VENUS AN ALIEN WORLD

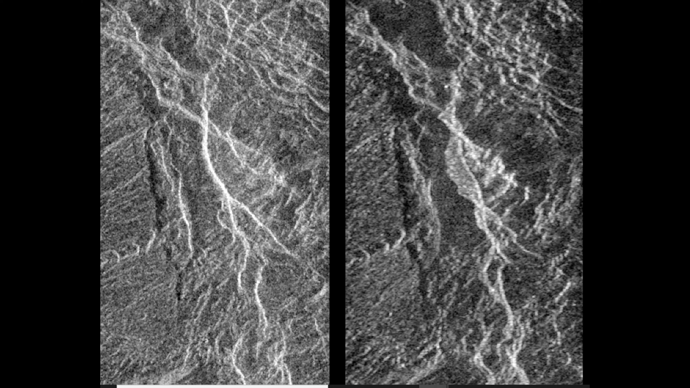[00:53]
side to side, with humanity. I think this planet is entirely terraformed.
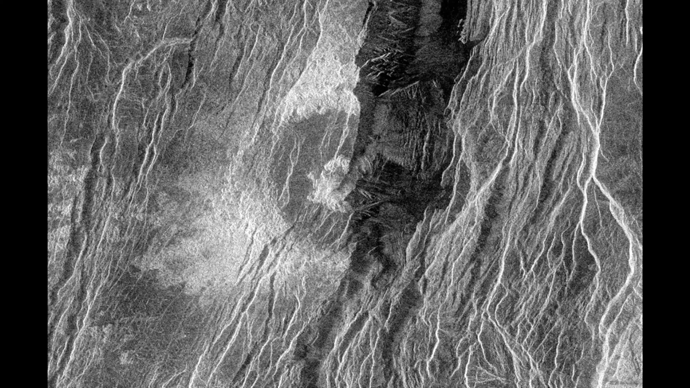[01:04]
And I've said quite a few times, you see all these white lines on Venus. And, you know, what are they? I mean, what are they?
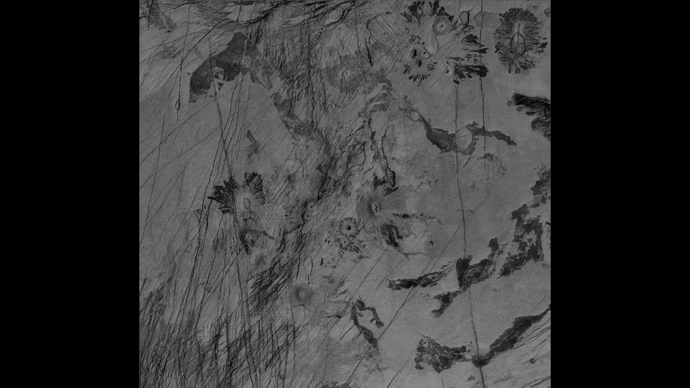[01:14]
Picture after picture after picture, these white lines that stretch out, straight lines go every direction, over and under and below and above and whatever.
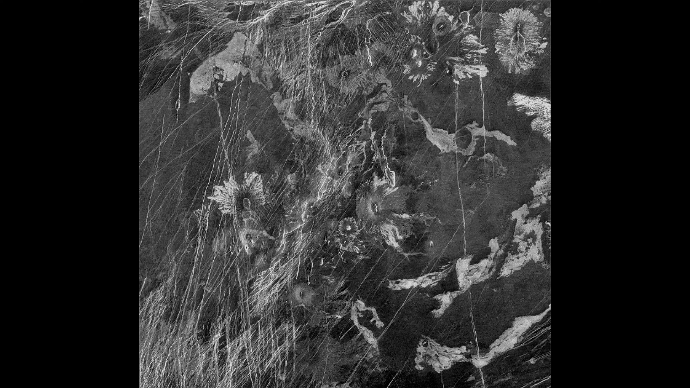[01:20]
You know, what do you think those are? Well, you know, we've discovered on my channel that these are structures. They're white structures.
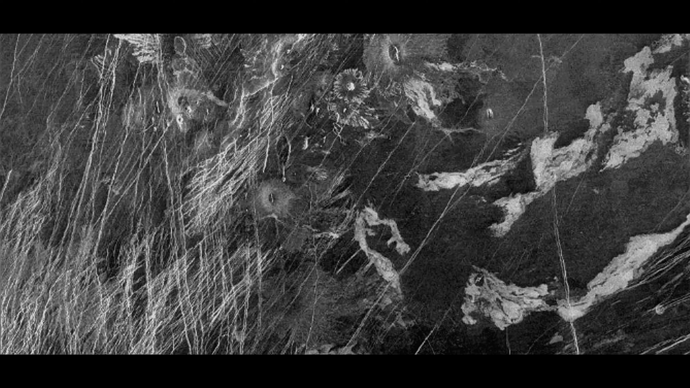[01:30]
And they stretch out. I don't know why they do that. I mean, I guess that's why they're alien, right? I mean, they can do whatever they want. They don't have to tell me what it's all about.
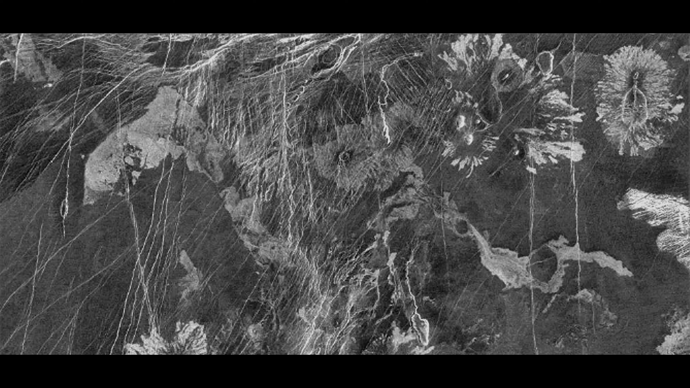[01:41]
But I did discover that, yes, they are structures. And there are so many pictures like this in the archive that show them over and over and over.
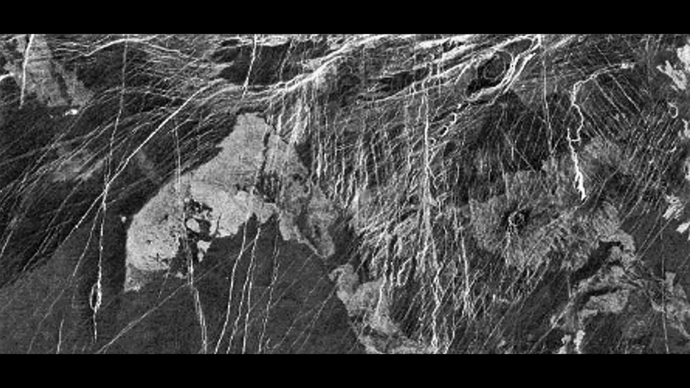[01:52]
In fact, every single one that I think that I've seen show these white lines going everywhere.
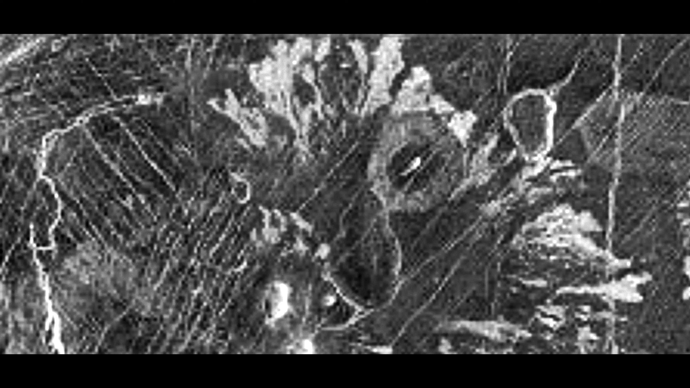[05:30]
all look the same. I mean, they're either a short cube shaped or a tall rectangular. And there's such a variety of shapes, too.
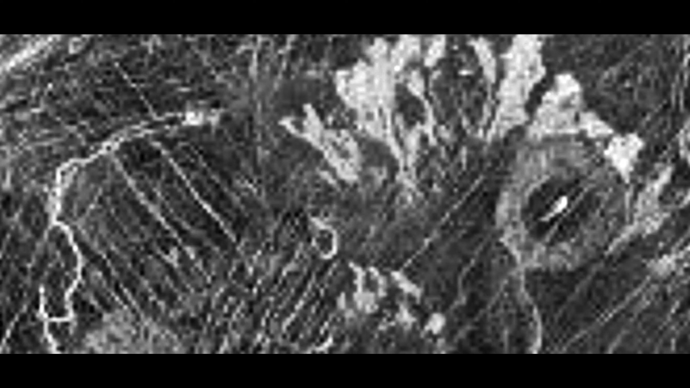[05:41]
You know, you look at these, these little buildings that are in rows and white rows. And right next to these, what appear to be skyscrapers, right?